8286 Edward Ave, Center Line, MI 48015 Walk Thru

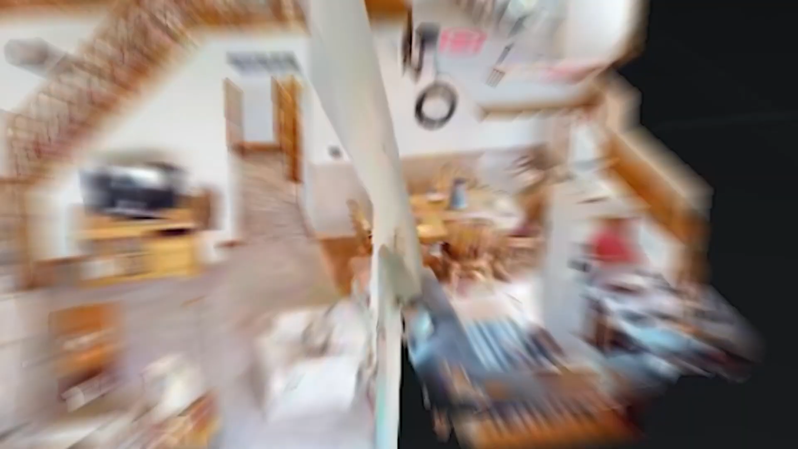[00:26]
Nestled within a cozy 1,500 square foot footprint, it boasts two bedrooms and two baths.
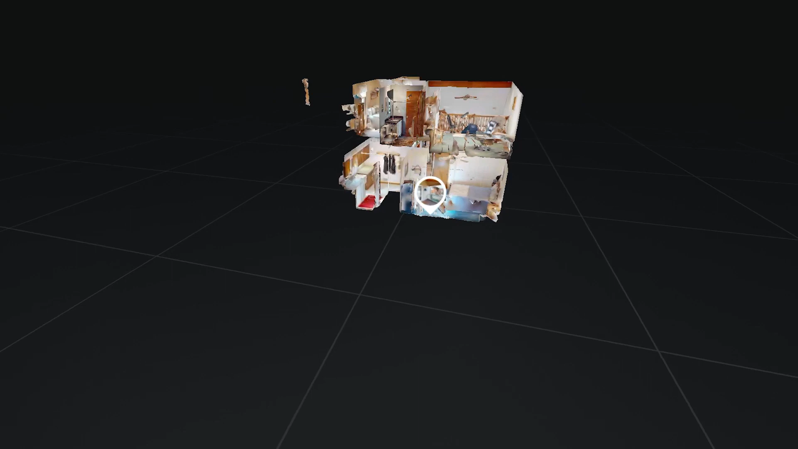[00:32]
Perfect for comfortable living, its quaint appearance resembles that of a dollhouse, inviting you to explore its delightful interior.